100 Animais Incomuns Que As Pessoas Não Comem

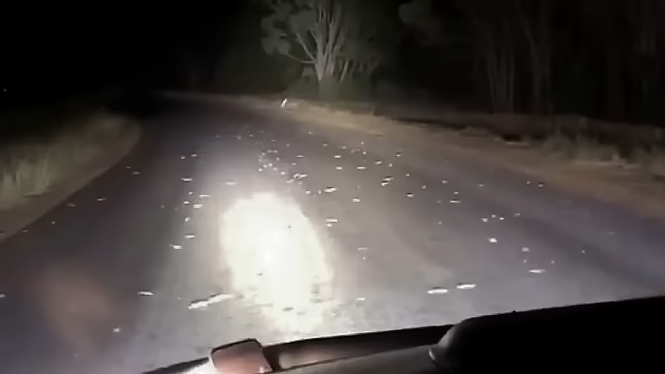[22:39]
Alguns anos atrás, uma família de fazendeiros estava voltando para casa depois de uma longa viagem quando viu muitos pontos brancos na estrada escura. Os fazendeiros logo perceberam que eram ratos.